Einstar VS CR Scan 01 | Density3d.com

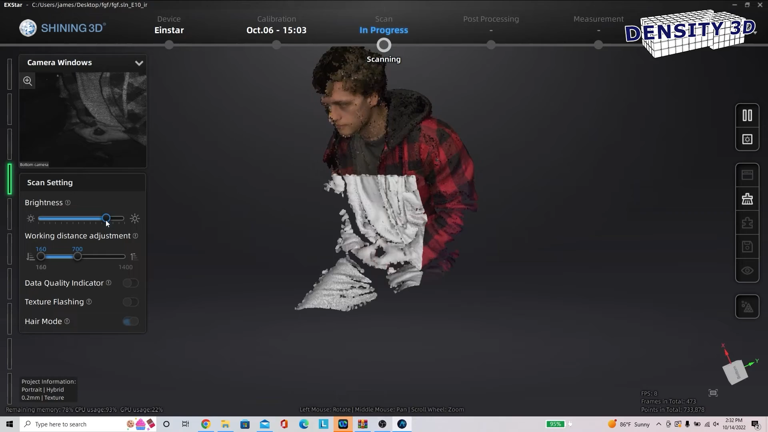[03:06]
The tabletop fixed scanning mode is easy and intuitive, but the handheld mode requires more practice.
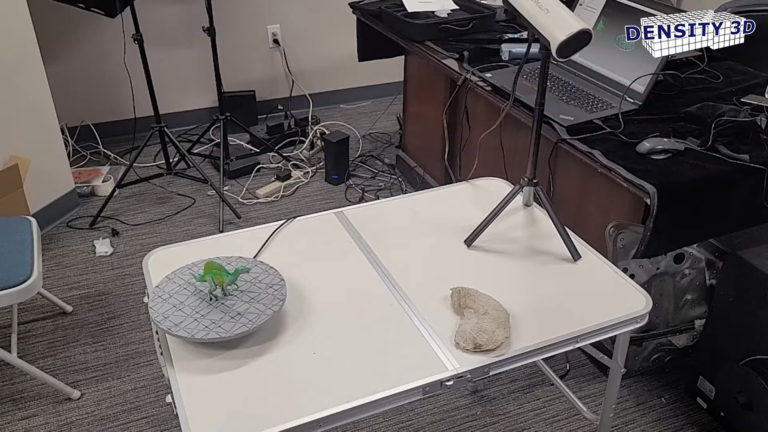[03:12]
And for that, Einstar wins in terms of user experience.
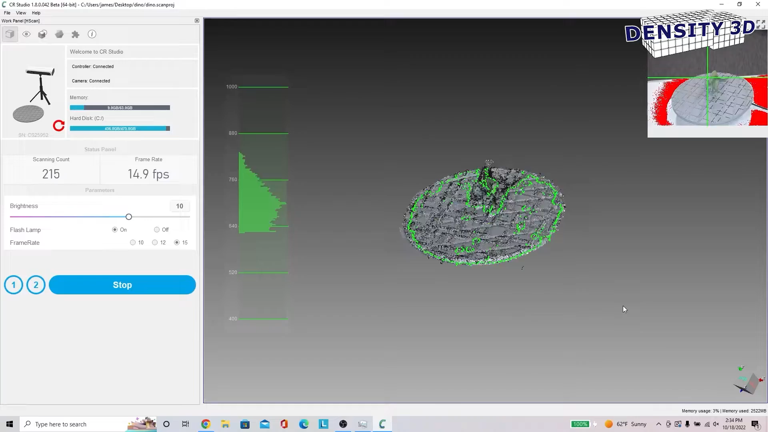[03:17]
That brings us nicely into features. Here are the noticeable differences.
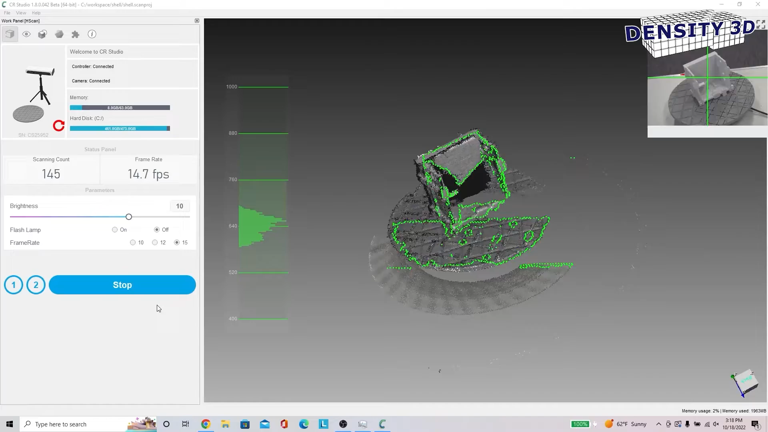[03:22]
As previously mentioned, CR-Scan01 has fixed scanning, like fully automated turntable fixed scanning.
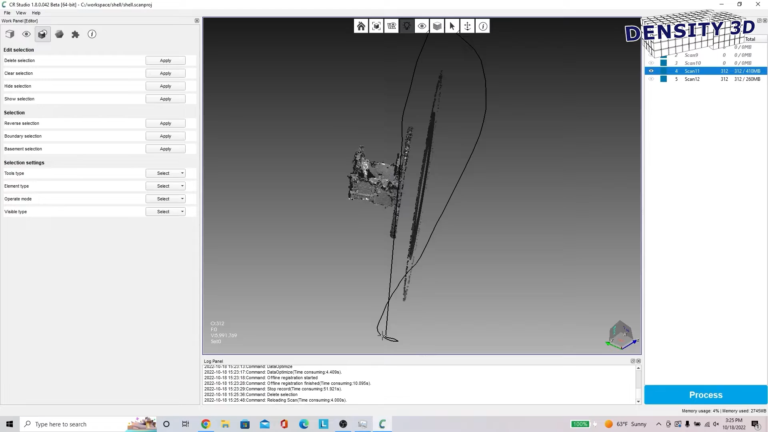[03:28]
All equipment needed is included too, which gives Creality a big advantage when it comes to quickly scanning small objects,
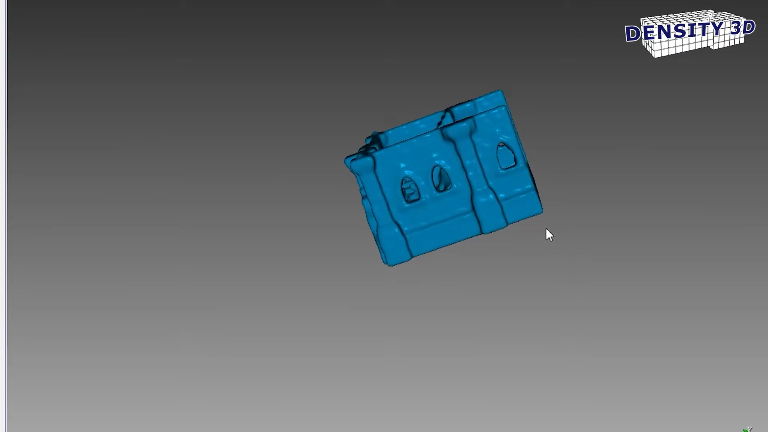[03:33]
and also increases its value by a lot.
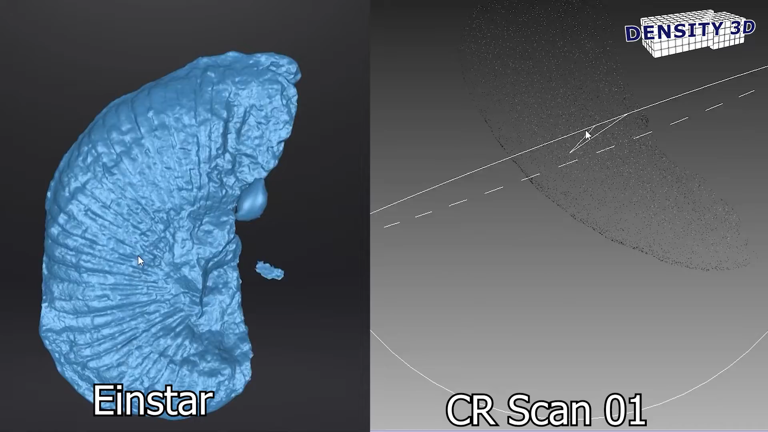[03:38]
Though the Einstar still has higher quality small scans, even if the process isn't automated like the CR-Scan01.
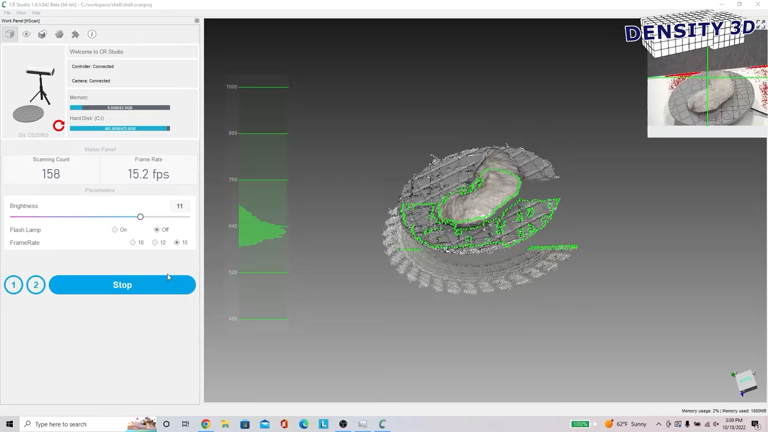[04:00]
Einstar, on the other hand, has infrared scanning, which enables outside scanning and open-eyed facial scanning, as well as hair scanning.